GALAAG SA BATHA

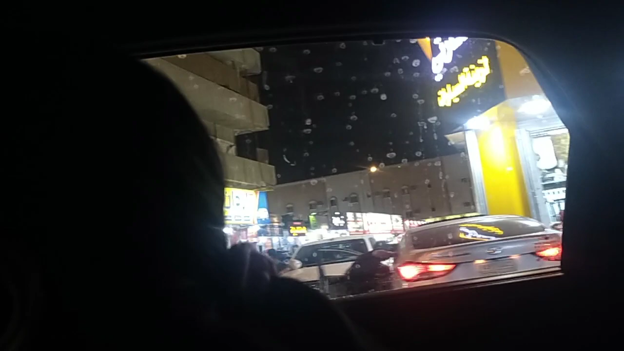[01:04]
شوب فيليبين شوب نادر لقيت انا دري. شوف هذا هنا كله فيليبيني. واو بايونر بس فيليبيني جي لما في ويكند